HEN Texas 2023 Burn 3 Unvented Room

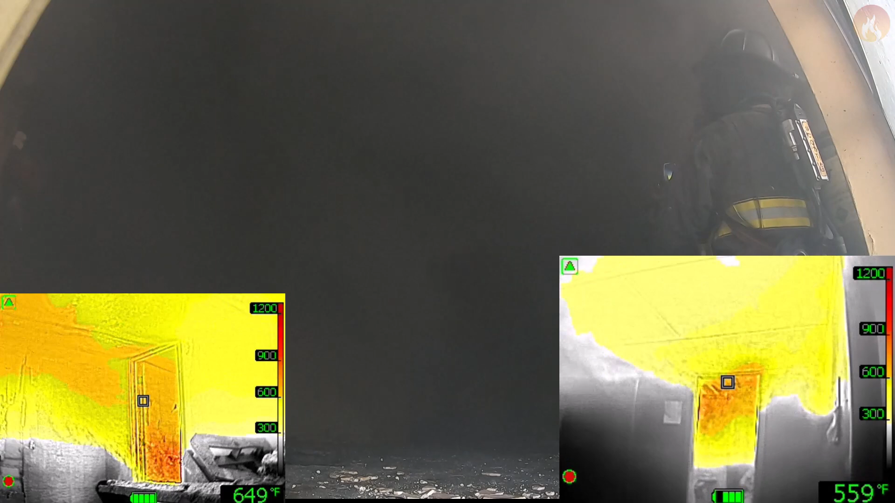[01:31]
How's it look from your angle over there, Stacy? Good. Let me get it in like 30 more seconds. It's got a little change of heat.
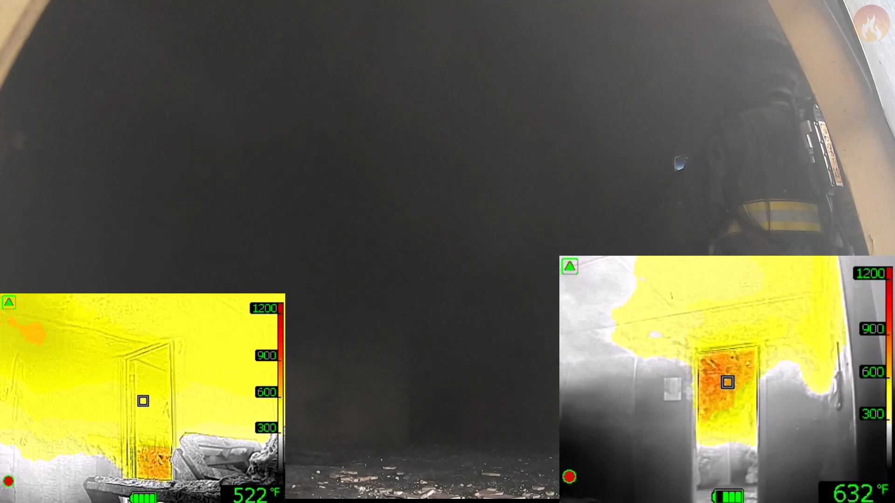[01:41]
There we go. Oh my god, it's coming out now. You go roll over. Coming out the hall.
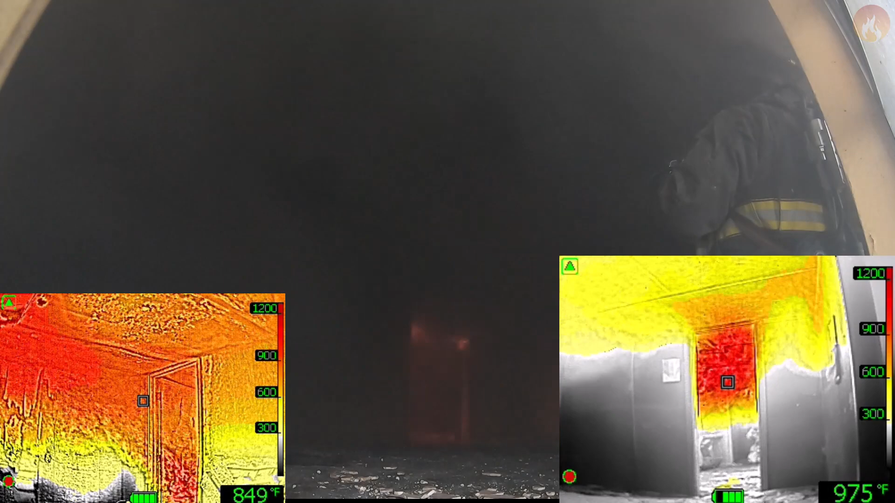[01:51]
That way I go, that way I go, that way I go.
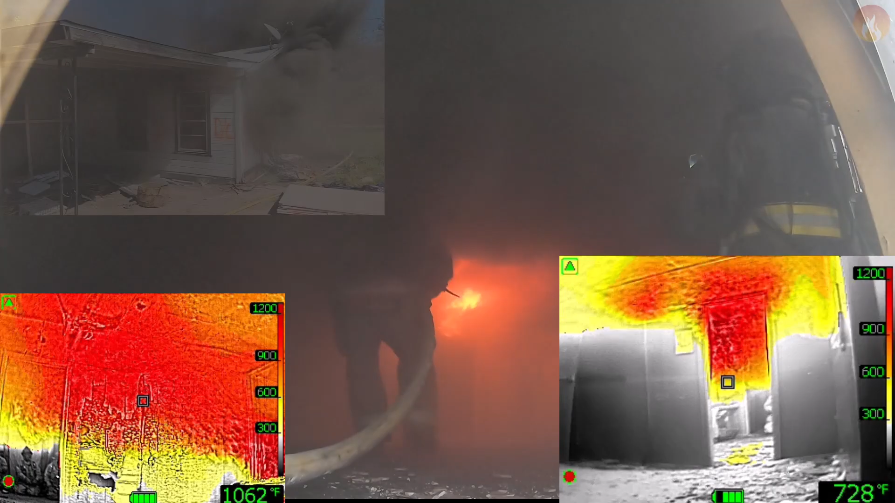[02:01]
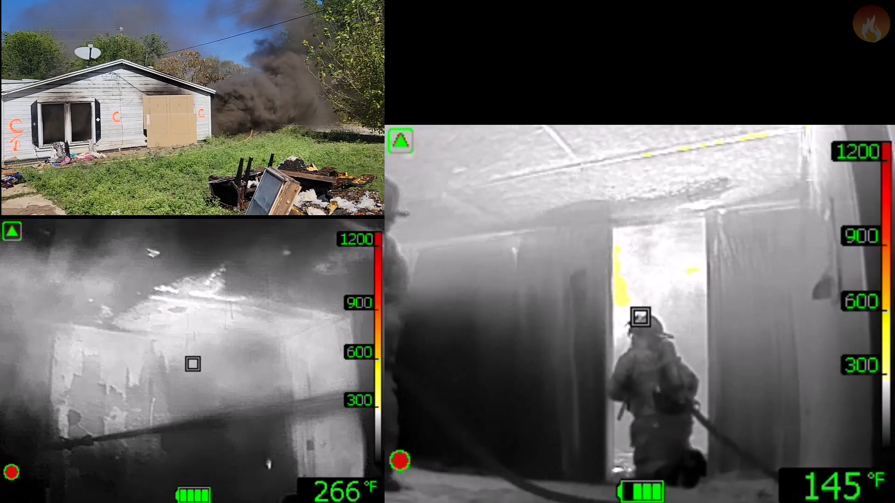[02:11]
We are not down on the fire. We are not down on the fire.